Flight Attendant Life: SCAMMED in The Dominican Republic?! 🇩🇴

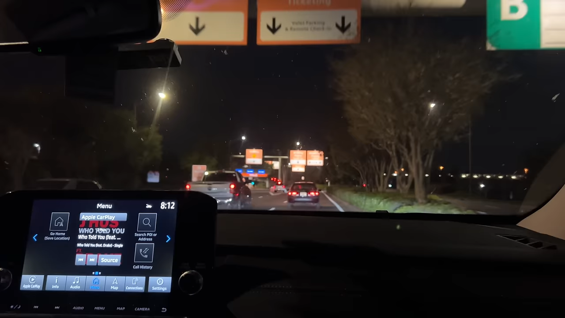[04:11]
I just made it to the airport, and of course, Brian had to send me my boarding pass, so now I know where it is that we're going.